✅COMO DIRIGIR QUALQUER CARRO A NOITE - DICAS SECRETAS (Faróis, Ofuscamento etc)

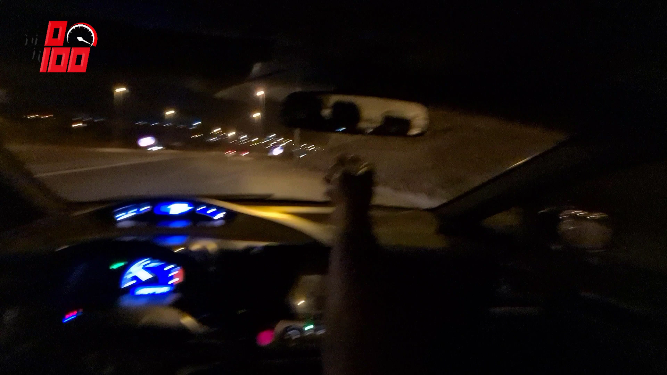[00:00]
Esse pino aqui, muita gente não conhece, não sabe nem pra que que serve, acho que é só de enfeite.
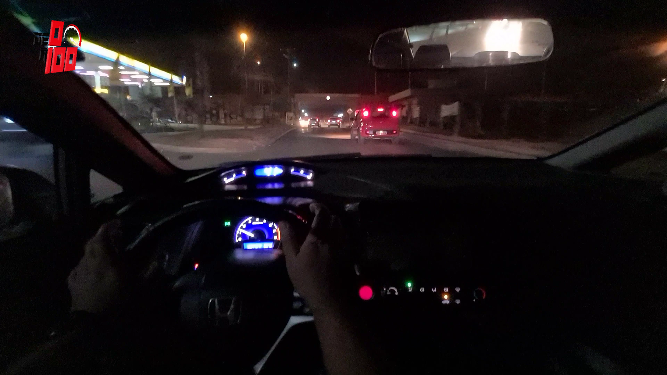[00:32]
Primeira coisa que eu vou falar pra vocês é o seguinte, tem carro que só acende luz interna quando você gira, no caso aqui, o botão do farol. Como o meu carro as luzes ficam acesas,
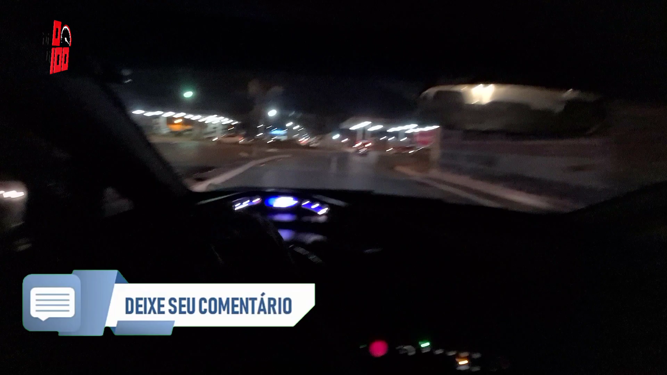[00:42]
indiferente de farol ligado, acaba acontecendo muitas vezes de eu estar na pista
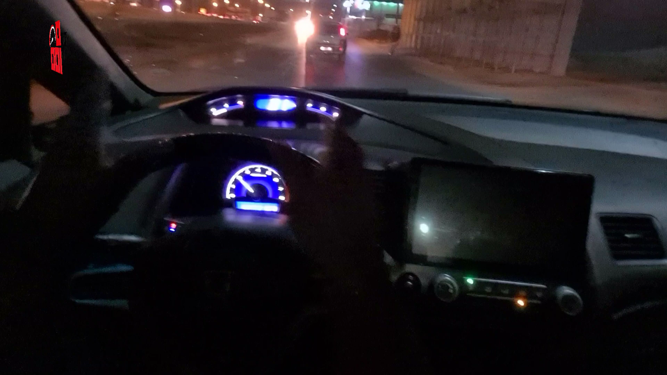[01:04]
Observem que o painel não alterou em nada, tá do mesmo jeito.
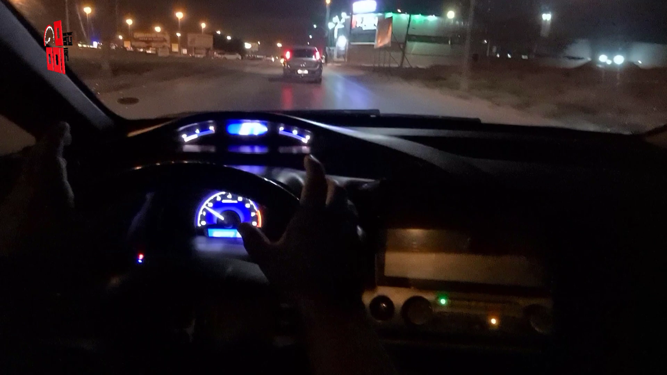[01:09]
Então, tem carro que quando você liga o carro, ele fica todo escuro dentro, só que quando você gira aqui e acende aqui o farol dele, ele acende o painel. No meu caso aqui, indiferente, o painel fica aceso, então isso pode confundir demais você. Então, segue essa primeira dica, beleza? A importância do farol e da lanterna traseira acesa à noite é tão grande que isso pode, inclusive, causar acidente. Tá? Observe aqui na minha frente aqui, ó. A gente tem um argo e o argo aqui tá com as lanternas todas acesas, então tá perfeito.
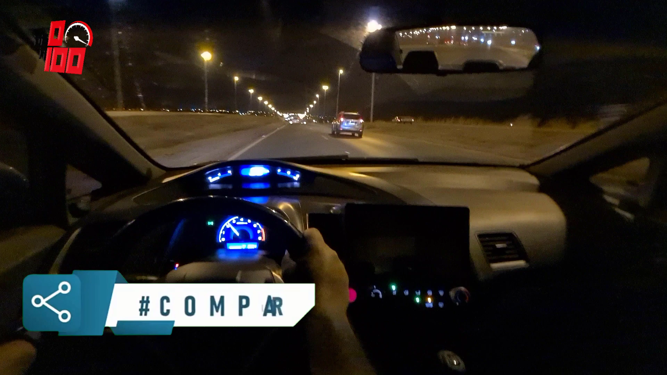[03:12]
Acho que o principal fator que acarreta aí acidentes à noite é justamente o ofuscamento da visão. Inclusive, aqui dentro do carro, isso aqui todos os carros praticamente têm. Acho que 90% dos carros têm um pino aqui, galera.
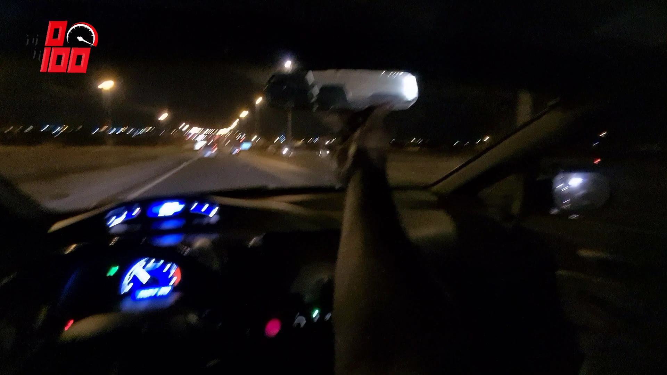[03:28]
Esse pino aqui, ele serve justamente pra ofuscar aquele camarada que vem com o farol alto.
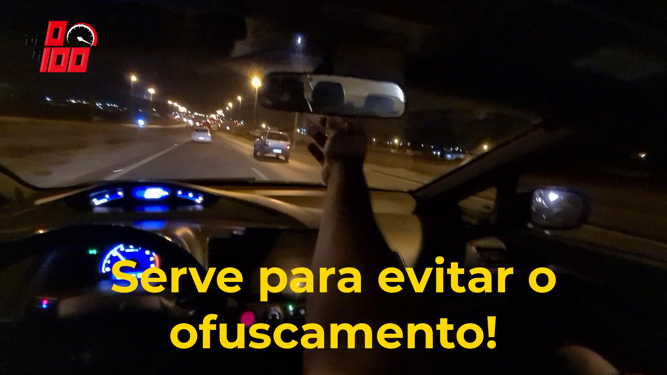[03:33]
Não sei se vai dar pra vocês enxergarem, mas olha só. Aquele camarada ali atrás tá vindo com o farol bem alto. Então, eu faço só isso aqui, ó.
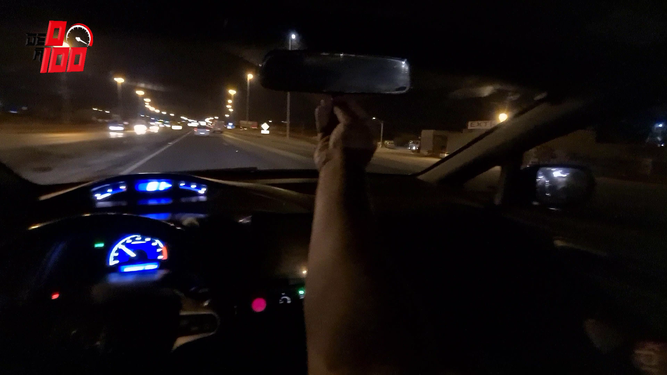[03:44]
Dou um toquezinho nesse pino interno aqui e ele já altera o ângulo do espelho aqui, do retrovisor interno, e elimina aquele ofuscamento, aquele farol alto que atrapalha demais a visão desse pino aqui. Muita gente não conhece, não sabe nem pra que que serve, acho que é só de enfeite. Galera, mais uma dica de segurança aqui pra vocês aqui. Essa aqui é pra quando você dirigir de dia ou de noite. Isso indifere, tá? Inclusive, eu acho que em poucos vídeos eu comentei isso com vocês.
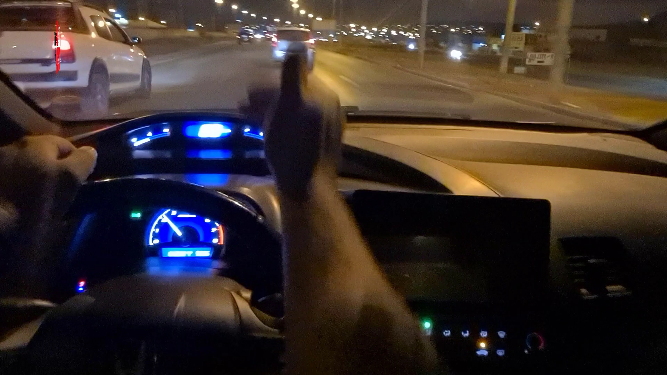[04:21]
Normalmente, essa distância de segurança é de um carro entre vocês dois. Por exemplo, eu aqui tô quase numa distância boa, digamos assim. É uma distância de um carro. Eu, Alisson, prefiro tratar da seguinte forma. Vou deixar ele se afastar um pouco. Normalmente, eu gosto de deixar de dois a três carros afastados um do outro.
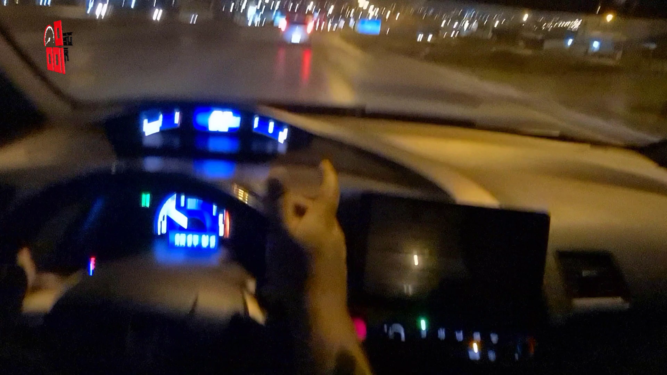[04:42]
Porque isso, na hora de uma frenagem, na hora que você frear, você tem tempo de resposta até chegar na traseira do carro.
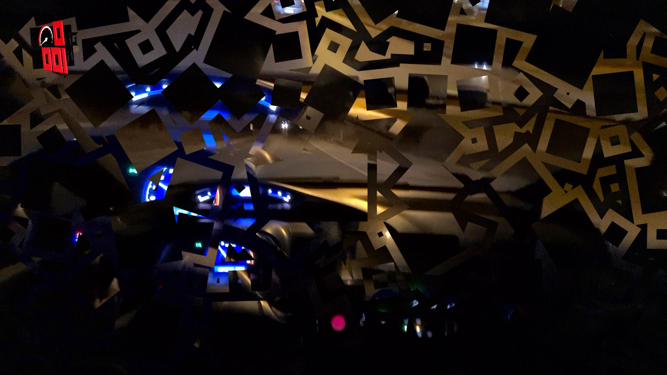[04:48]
A partida aqui já acabou a iluminação dos postes. Como vocês podem observar, aqui é no farolzão mesmo. O meu farol aqui, ele tá com lâmpada aqui super branca. O que não é o original, né, galera? E o que foge do original, né?
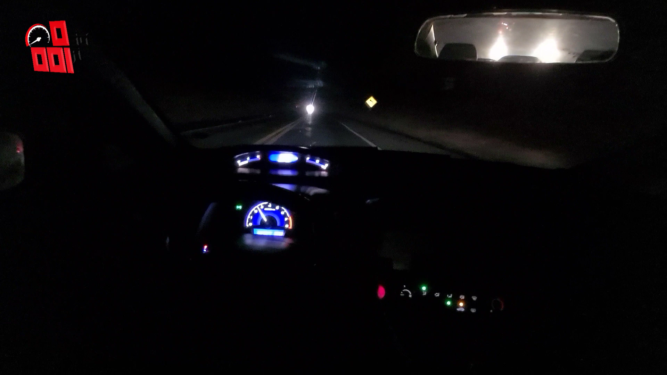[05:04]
Não é o certo. Observem que esse camarada vem com um farol bastante forte, ó. O que você pode estar fazendo?
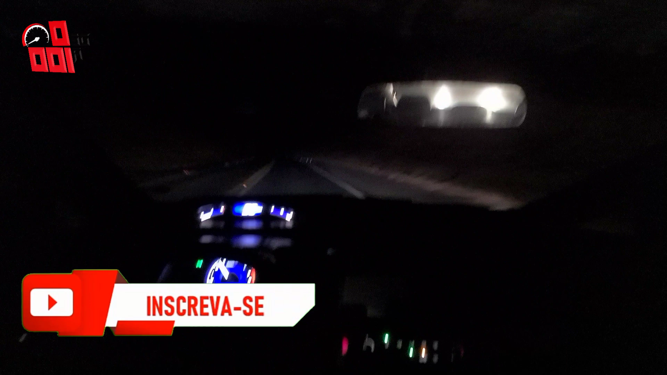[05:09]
Você pode jogar luz alta pra fazer com que ele baixe o farol. Observem que essa pista aqui, ela é bem sinalizada, certo?
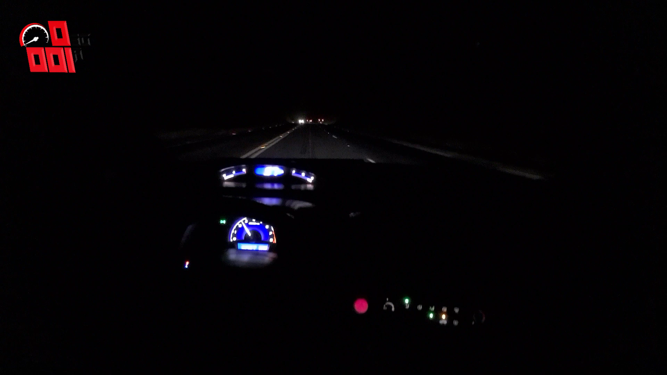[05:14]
Tem pista que você pega aí que não tem sinalização nenhuma. A sinalização é horrível, é péssima. E aí, uma dica importantíssima. Uma pista bem sinalizada, sempre sigam as faixas aqui da direita, beleza?
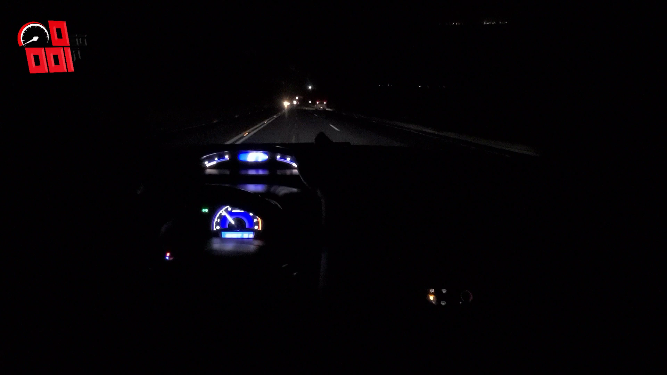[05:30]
Nunca sigam a do meio, a não ser que na pista tenha somente a faixa do meio, né, desenhada no chão, aí você siga ela. Mas, nunca siga ela. Ah, mas por que, Alisson? Cara, imagina o seguinte. Eu tô indo aqui numa via que eu não conheço. Aqui eu conheço. Onde tiver muitas curvas e eu for seguindo aqui a faixa do meio, pode acontecer de, em algum momento,
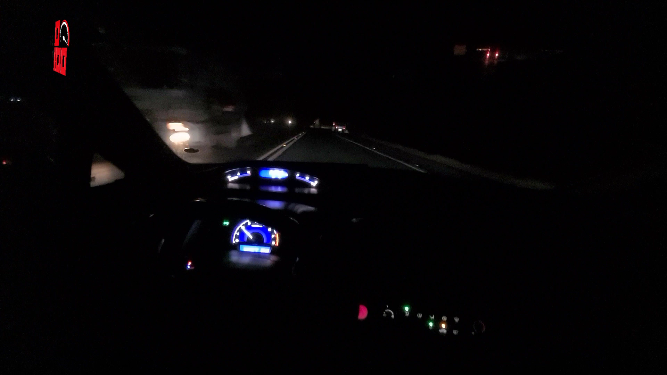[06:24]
Porque, cara, imagina só, você vai estar numa via e acaba você não sabendo qual o significado das placas. Tem placa que tem curva acentuada à direita, curva acentuada à esquerda. E aí você está indo em uma velocidade rápida e de repente tem uma curva acentuada e você acaba sobrando na curva. Passa direto, causa acidente. Imagina só, galera, eu vim aqui e não tivesse uma placa dessa aqui sinalizando quebra-mola. Ia passar direto e arrebentar meu carro. Sai pulando tudo que é quebra-mola. Não sei se vocês vão conseguir enxergar no vídeo aí, mas olha só a importância de um farol bem regulado, de uma lanterna com a lâmpada funcionando.